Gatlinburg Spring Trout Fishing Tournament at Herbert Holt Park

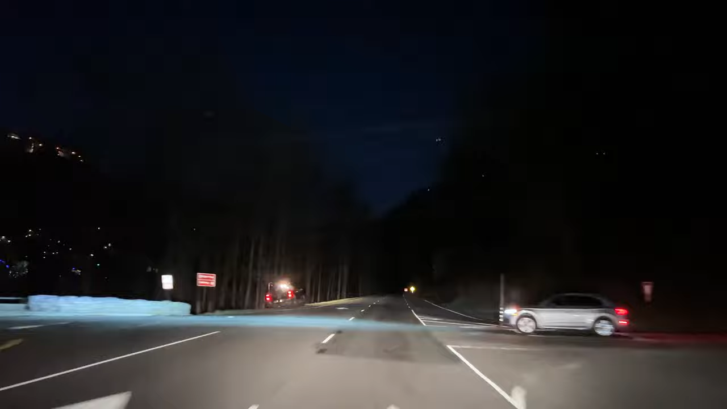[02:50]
Here, there's the trout facility to the right here in Gatlinburg that they raise all the trout and stock the city of Gatlinburg waters. And we've made it, Micah. Gatlinburg welcome sign.
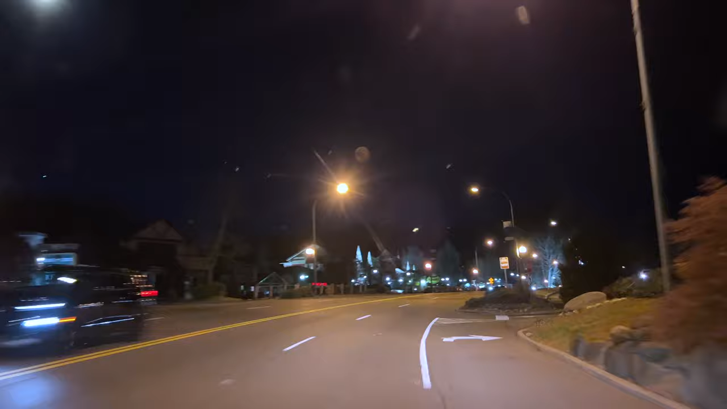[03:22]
We're turning immediately right here into Herbert Holt Park. If you're not familiar with Herbert Holt Park, this is a kid's 12 and under fishing area. So we're gonna go here.
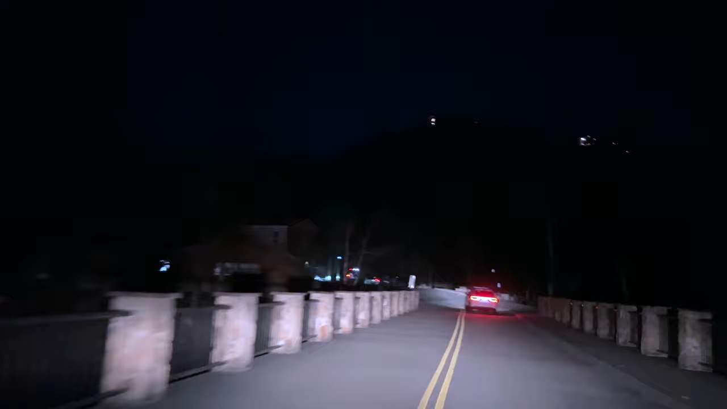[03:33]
Micah can fish because he is under 12. All right, we made it here.